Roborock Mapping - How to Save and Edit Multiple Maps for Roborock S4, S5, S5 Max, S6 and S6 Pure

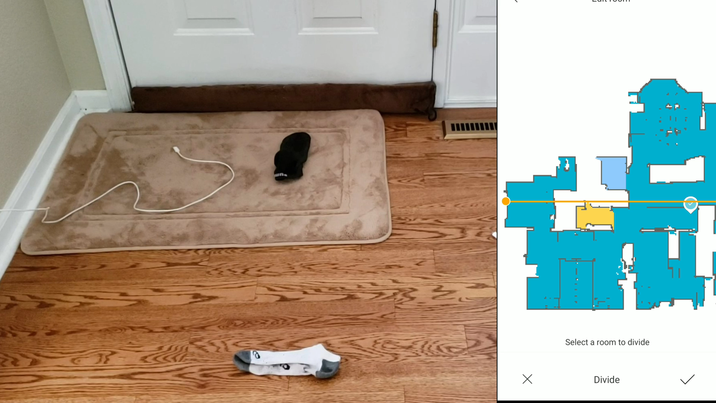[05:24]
It's pretty easy. There's these two little handles with these dots at the end. You just go ahead and move those handles to where you want.
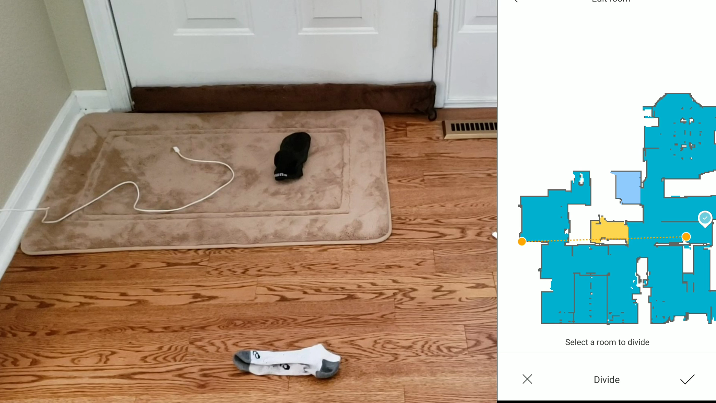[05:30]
And make sure that the line is solid. That indicates that it has a clear line going across the area. And once you do that, just click the OK button. Or in this case, the check mark. So just be patient. It takes a few seconds to update the map. And once it's updated, you can move on to the next tab, which is the name tab. Now, I've always previously created names or labels. And they'll automatically save for the next map, which is nice convenience. Okay, here's the list of names I've used in the past.